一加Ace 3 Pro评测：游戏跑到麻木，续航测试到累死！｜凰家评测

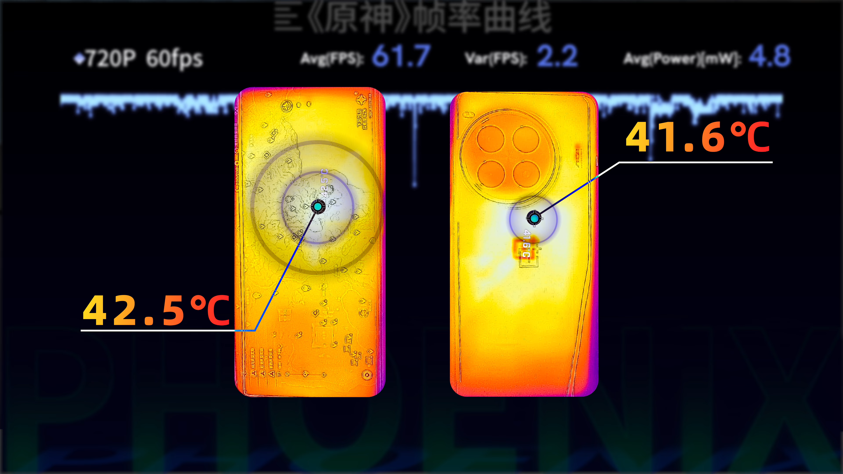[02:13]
6度发热区域主要集中在手机上半部镜头模组的右侧较好的避开了食指和中指握持的区域不过由于机身的正
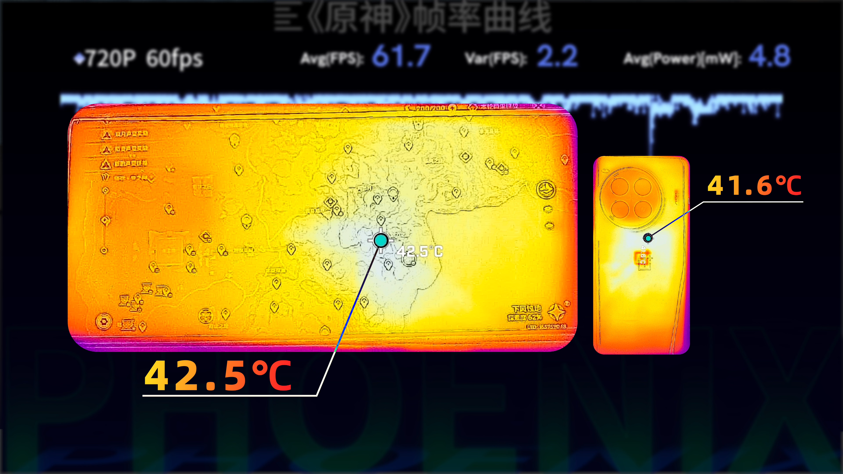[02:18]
面温度更高大拇指能明显感受出屏幕的发热别急原神测试还没结束平稳跑完60帧模式之后
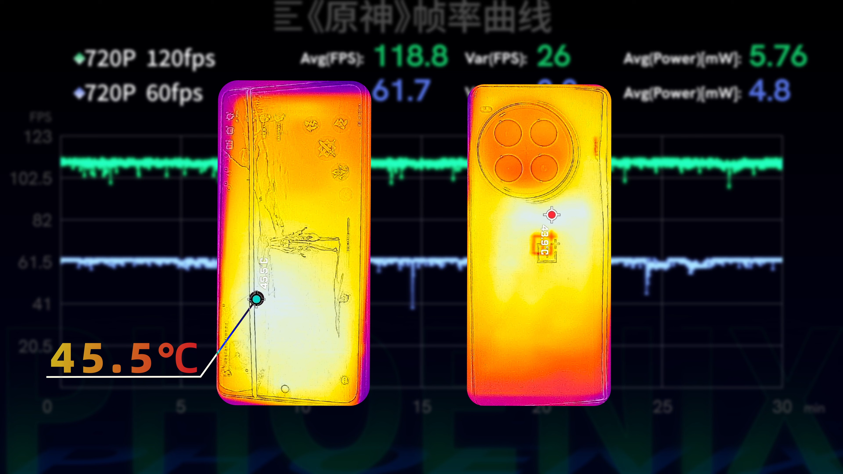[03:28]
5度背面最高温则为43.9度相比普通模式提升了2度左右建议大家配合散热背夹使用最后我们还测了一下更极致的120帧加1.
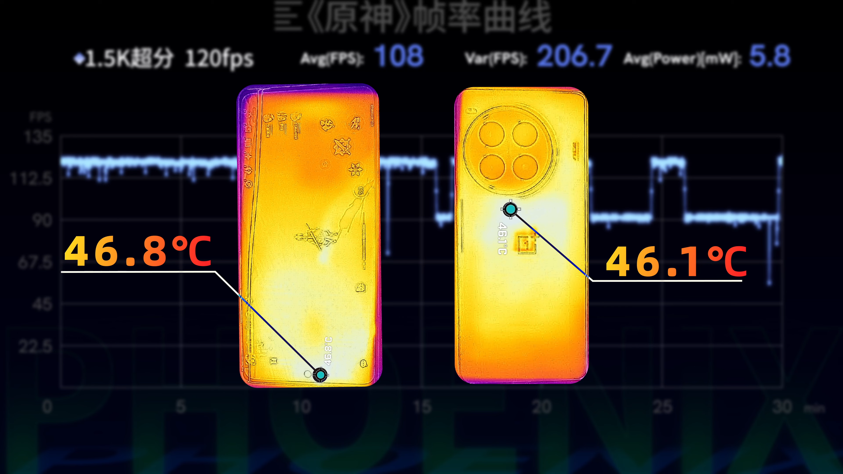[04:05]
1度这一个极致模式看来必须依靠外挂散热了不过提升到120